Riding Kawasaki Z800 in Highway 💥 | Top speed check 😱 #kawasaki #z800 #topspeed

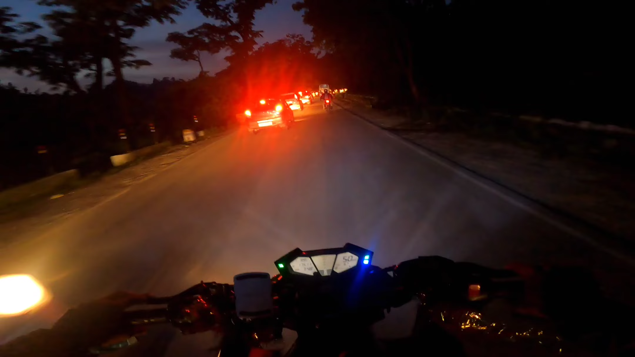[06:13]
काफ़ी देर से हम जाम झेल रहे हैं एंड ये जाम ख़त्म ही नहीं हो रहा है।
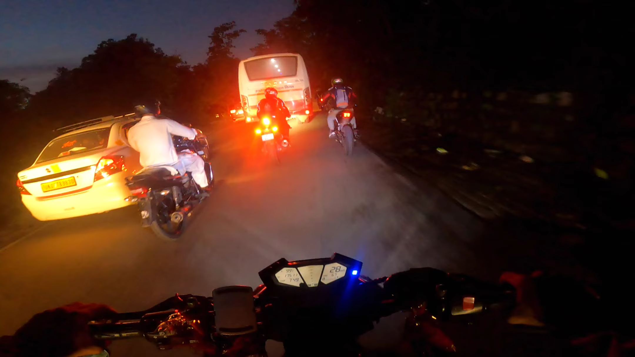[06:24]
लगभग 10 किलोमीटर आ चुके होंगे हम ट्रैफिक में ही,
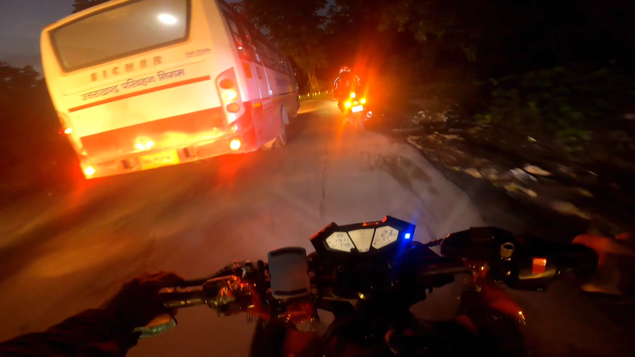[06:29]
बट फिर भी ये ख़त्म होने का नाम नहीं ले रहा है ट्रैफिक। एंड ये रूट जो डाटकाली से पहले बढ़ता है ना, यहाँ पे ट्रैफिक रहता ही है हमेशा, क्योंकि बहुत ही पतला हो जाता है यहाँ पे रूट।
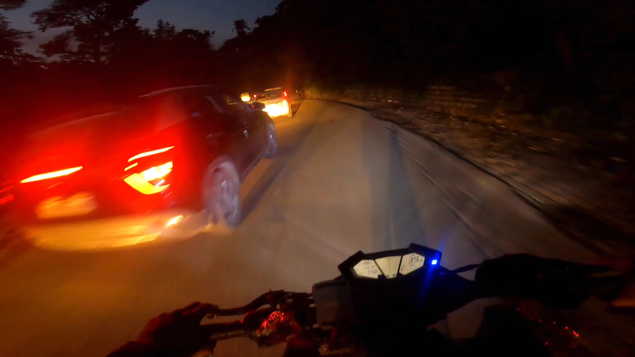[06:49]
एंड बाइक भी है काफ़ी इजी टू हैंडल है, तो इस वजह से ही थोड़ी देर चला के हाथ बैठ चुका है,
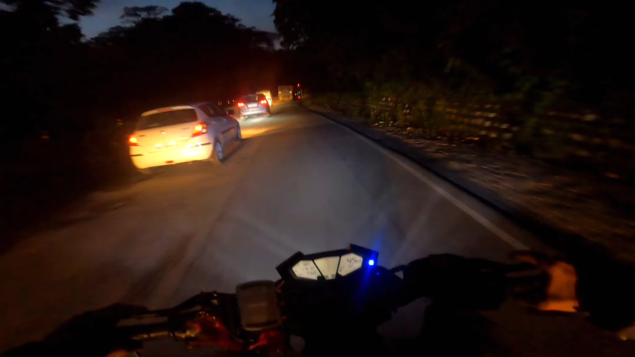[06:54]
तो मुश्किल नहीं हो रही इतनी जाम से निकालने में, आसानी से निकल जा रही है। बट जाम काफ़ी लंबा हो चुका है एंड इतनी देर बाइक चला के हाथ पूरे दर्द हो चुके हैं
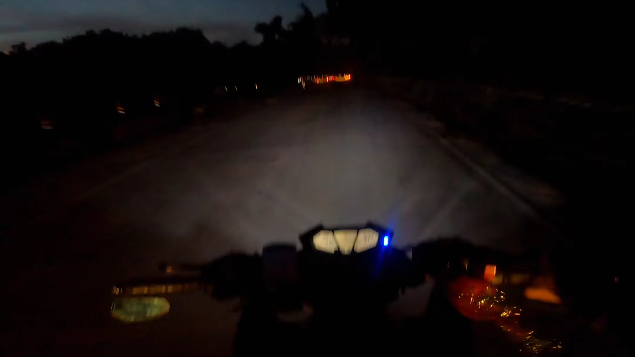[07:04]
और 8 लगभग बज चुके हैं। अब हमें 1 घंटा और लगेगा लगभग घर पहुँचने में।
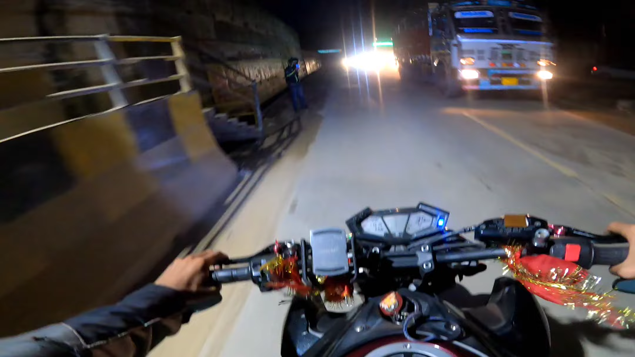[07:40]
फ्लाईओवर से ऊपर ISBT फ्लाईओवर पे पहुंच चुके हम एंड ब्रोकन भाई और मैं आगे से जाके राइट ले लेंगे अपने घर के लिए।
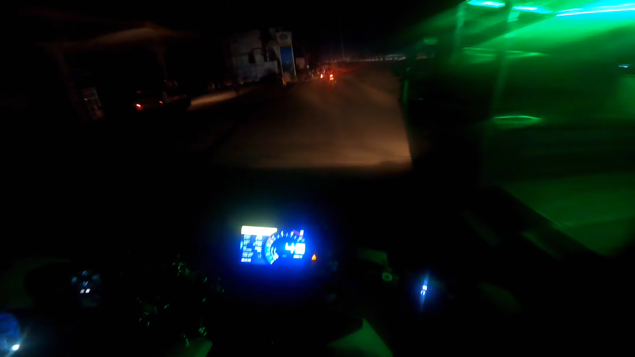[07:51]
सो गाइस ब्रोकन भाई भी जा चुके हैं अपने घर एंड देहरादून हम लोग पहुंच चुके हैं और मेरा घर ऑलमोस्ट होगा यहाँ से 4 से 5 किलोमीटर।